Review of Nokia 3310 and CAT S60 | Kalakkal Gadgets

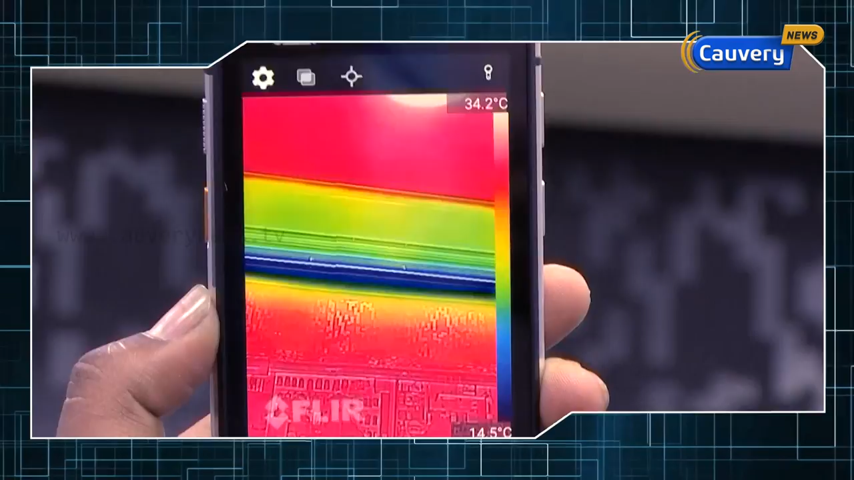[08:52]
On screen: scale top 34.2°C, scale bottom 14.5°C
Now this is the phone and in the phone வந்து ஏன் இவ்வளோ ஸ்பெஷலாக இருக்குன்னு பார்த்தீங்கன்னா நம்ம வேர்ல்டில் ஃபர்ஸ்ட் ஃபோன் டு ஹாவ் தெர்மல் இமேஜ் கேப்சரிங்.